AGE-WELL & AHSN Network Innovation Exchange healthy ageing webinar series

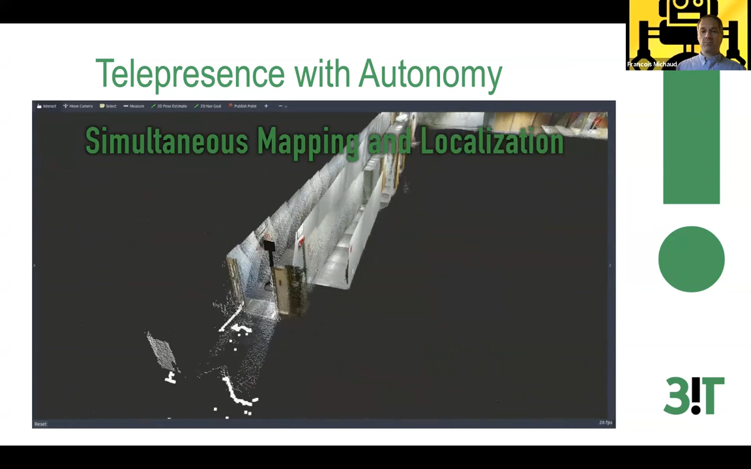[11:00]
Eventually, as the robot is being moved around, it's going to go back to a place where it went before.
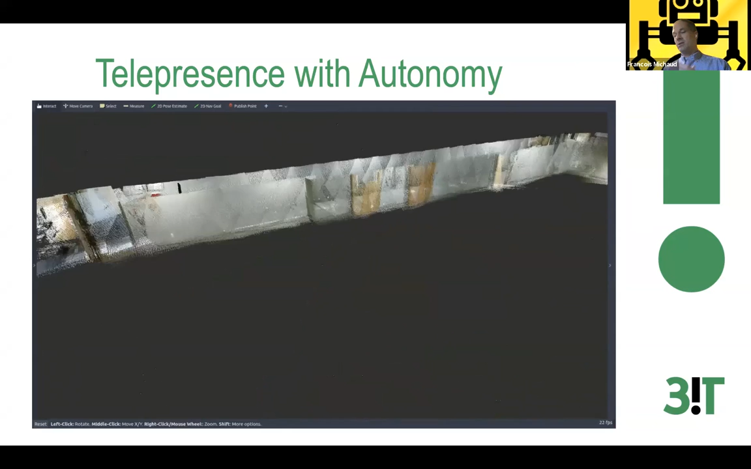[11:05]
So we do what's called a loop closure detection. And once we have that, the robot can synchronize the images that it took,
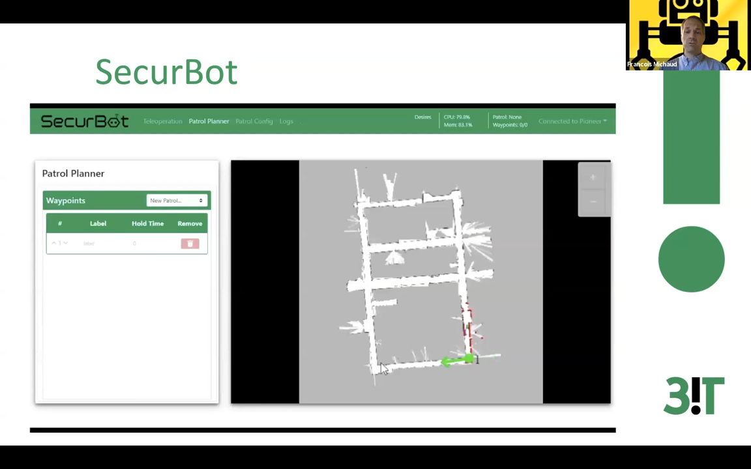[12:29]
With the functionalities of our time map, you can provide waypoints, and the robot can navigate autonomously to these waypoints
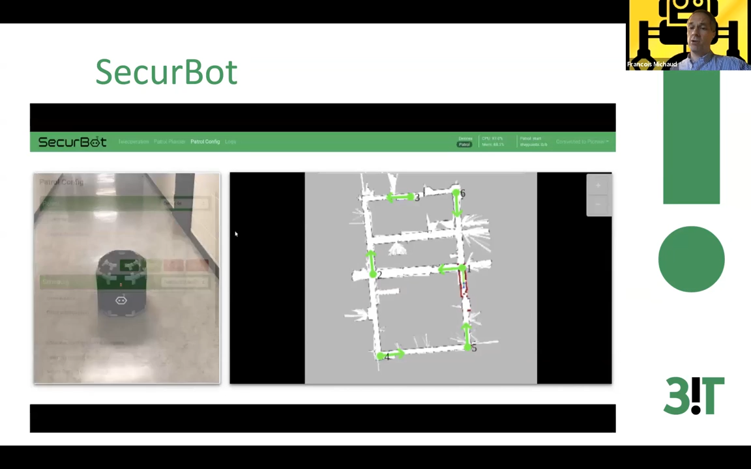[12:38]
according to a specific schedule and record everything that's going on.
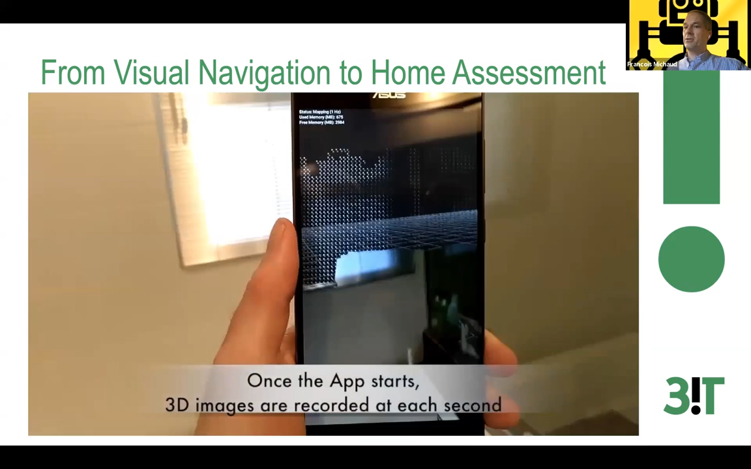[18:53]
if you could put this on a phone, we could use that to measure,
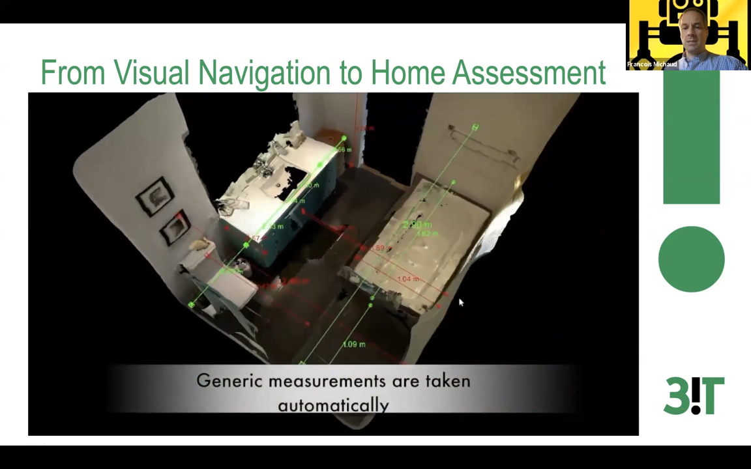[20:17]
The precision is about 1.5 centimeters.
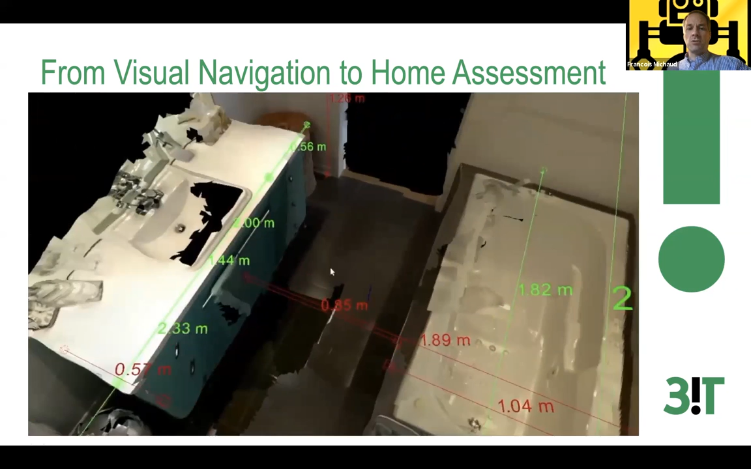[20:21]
You can also use your mouse to click on different part of the image and
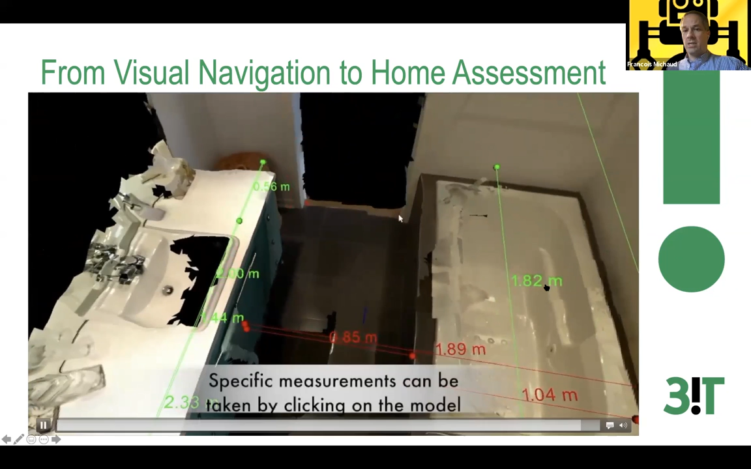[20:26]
get the measurement out of these selection directly. If we move one step further,
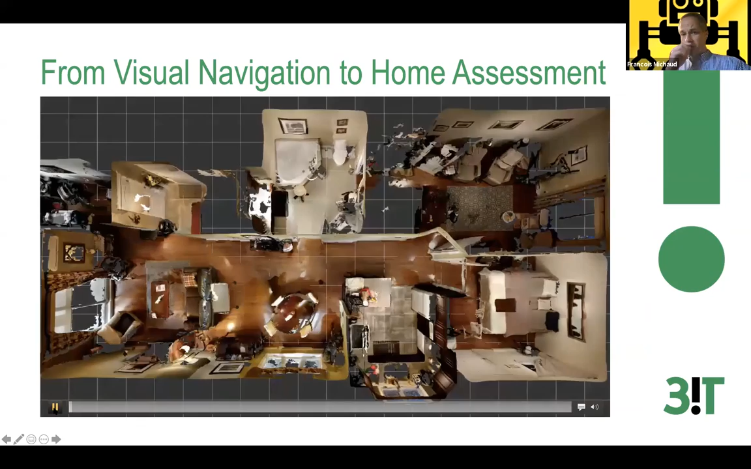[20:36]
since we are doing loop closure detection to connect the maps or the images,
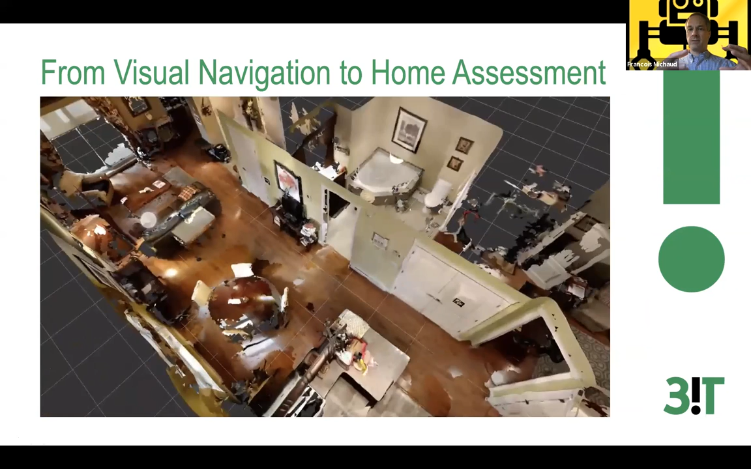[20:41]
this is a 3D model of an entire house, an entire apartment,